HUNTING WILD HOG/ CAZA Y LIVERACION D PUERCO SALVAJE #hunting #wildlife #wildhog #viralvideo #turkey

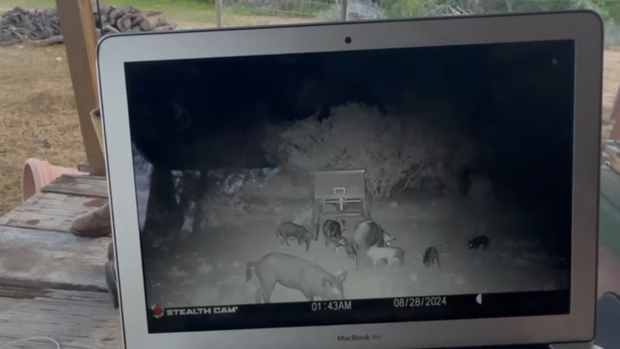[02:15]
Son como 10 o 12 puercos. Miren todos esos puercos. Miren qué chulada. No, hombre, nos alegramos. Y eso que son patos.